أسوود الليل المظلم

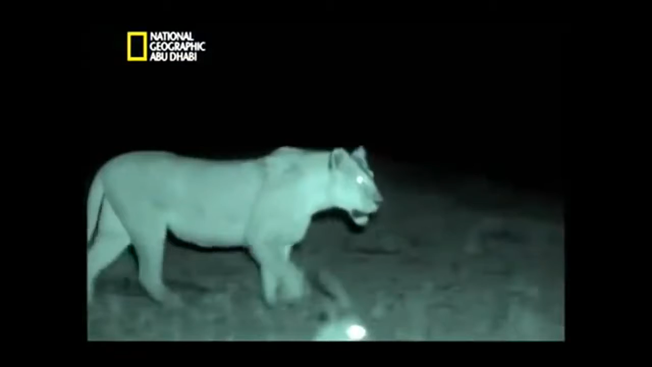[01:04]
ما تشاهدونه الان تم تصويره في ظلام شبه دامس هذا هو الصيد على نحو لم تروه من قبل
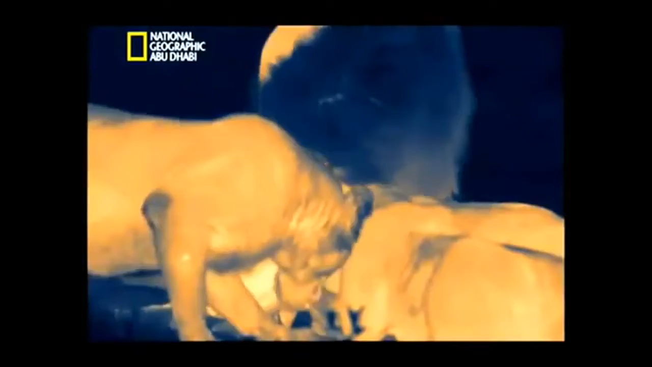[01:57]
لم يكن التقاط هذه الصور ممكنا الا بفضل تقنية التصوير الليلي الجديدة
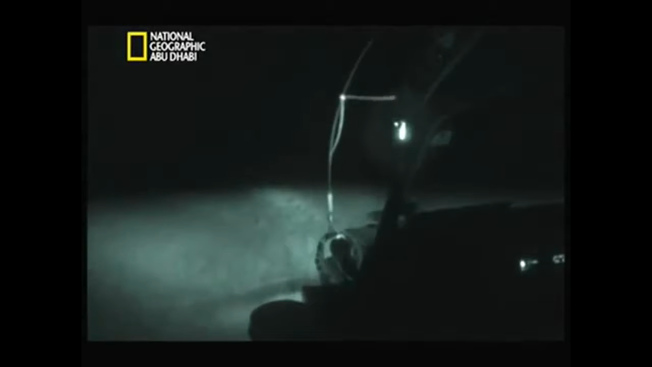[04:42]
يتطلب هذا الات تصوير ومعدات اضافية في هذا
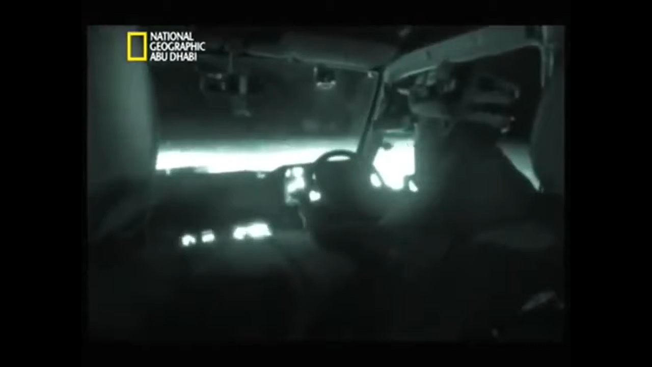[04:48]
السواد لا تعمل مناظير الرؤية الليلية الا مع الاشعة تحت الحمراء
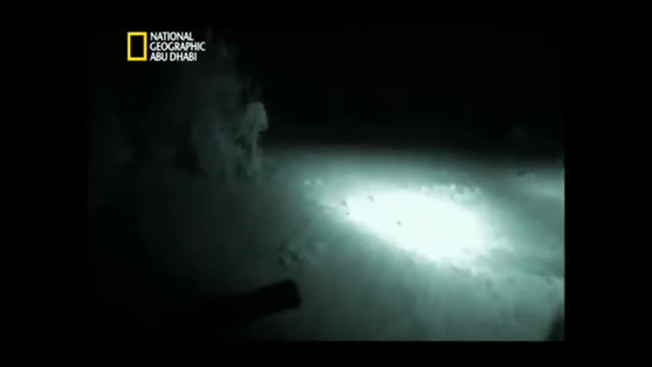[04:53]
لا تستطيع الضوار والفرائس ان ترى الاشعة تحت الحمراء تتيح لنا آلة التصوير بالاشعة تحت
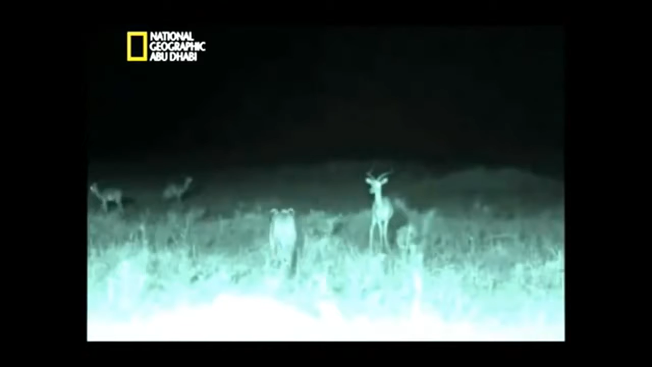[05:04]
الحمراء بان نرى كيف يجعل الظلام الحيوانات شبه عمياء ومع ذلك تنتقل الاحداث الى مسافة بعيدة
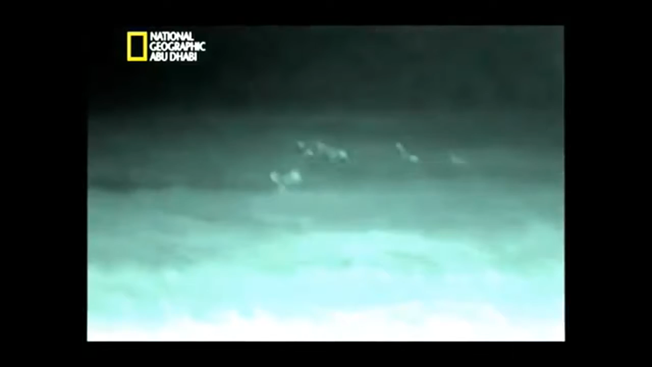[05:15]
لا تستطيع حتى قوة الاشعة تحت الحمراء الوصول اليها
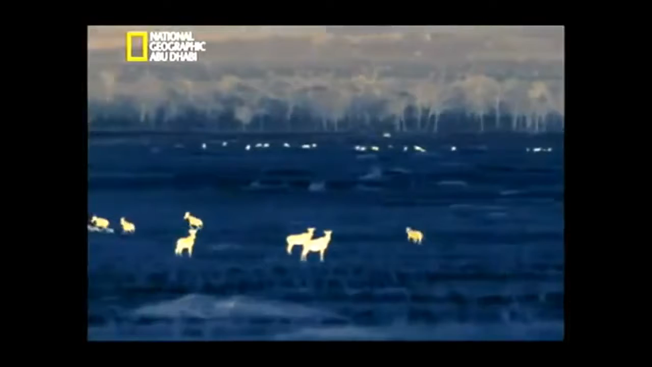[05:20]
ولكننا نستطيع تعقب النشاط الى مكان ابعد بهذه آلة تصوير حرارية جديدة عالية الدقة انها تكتشف الحرارة الصادرة
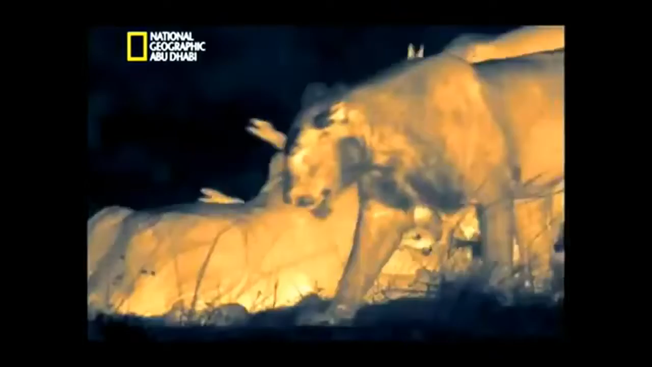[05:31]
من اجساد الحيوانات الحية او التي نفقت منذ زمن قليل
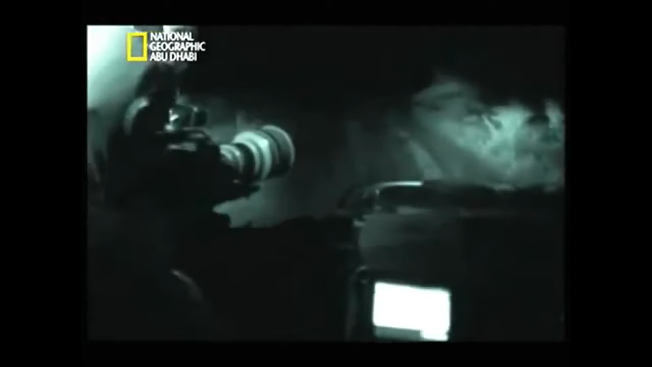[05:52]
ان تزودنا بآلات التصوير الليلية والحرارية وذات الاشعة تحت الحمراء نستطيع ان نشاهد الساعات الاشد نشاطا في حياة الاسود ونتعقبها ليل نهار
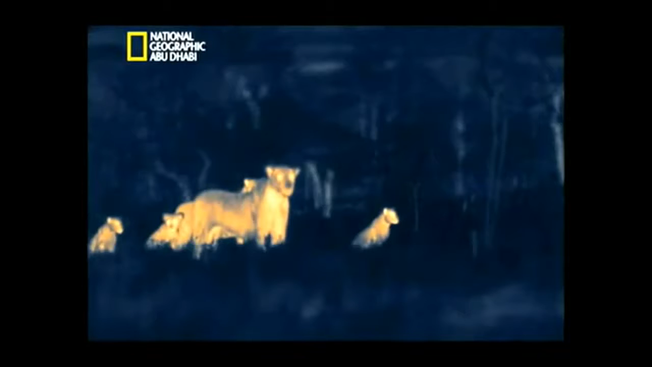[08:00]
قد لا يبدو الامر كذلك ولكن هذه الاسودة تصطاد في هذه الليلة المنجمة لا
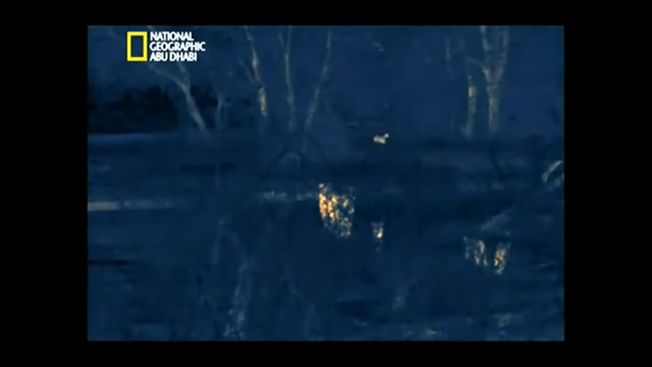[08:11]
تستطيع ان ترى الحيوانات التي تبعد اكثر من ستين مترا انها
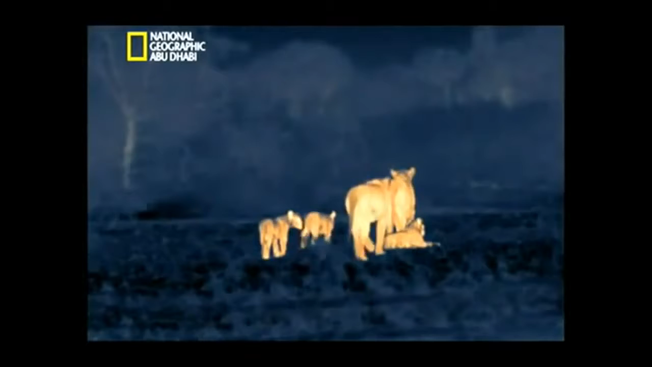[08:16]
تحدد مكان الفريسة عبر الرائحة والصوت فحسب انها
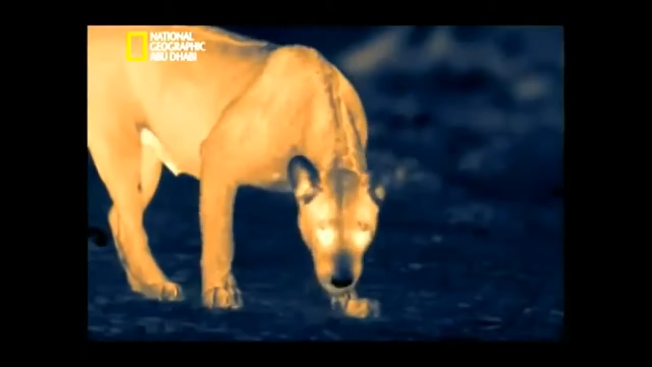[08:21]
تصغي وتشم وتستكشف ما يجري حولها متسقطة الاخبار حاسة الشم عندها افضل من حاساتنا بكثير في الليل تنتقل
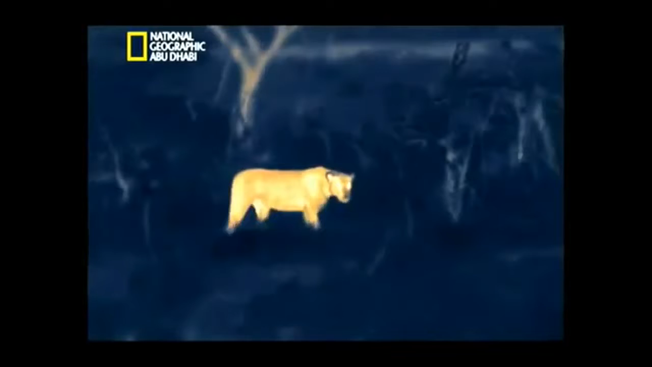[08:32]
الاصوات الى مسافات ابعد بكثير في الهواء الكثيف البارد وتتعرف الاسود الى اخفض صوت
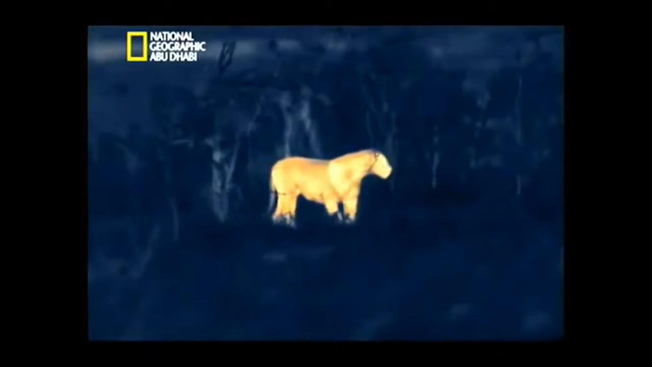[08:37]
خلافا للنهار لا تأتي الفريسة اليها عند المورد المائي واذا كانت تريد ان تصيد اكثر من فأرة فعليها ان تسير لتبحث عن الطعام
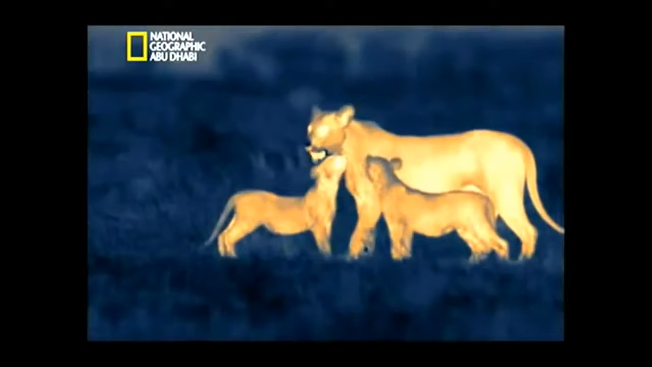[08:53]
وذلك لعدة ساعات اذا لزم الامر تعطي اللبوتان اشارة فتبقى الجراء في مكانها هذه الجراء صغيرة وضعيفة وغير مؤهلة للمطاردة
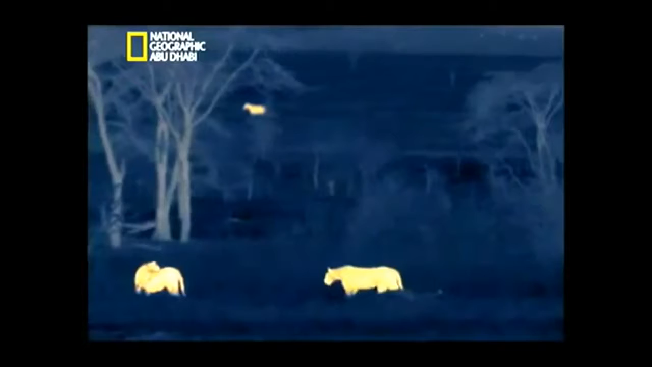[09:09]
تتيح ستارة الظلام لهم الانتقال الى العراء من دون ان يراهما احد عليهم ان تكونا سريعتين فسرعان ما يكشفهما القمر للفريسة حواسهما متيقظة يشير صوت اقتلاع العشب الى وجود حيوانات عاشبة في الجوار الرائحة المنتقلة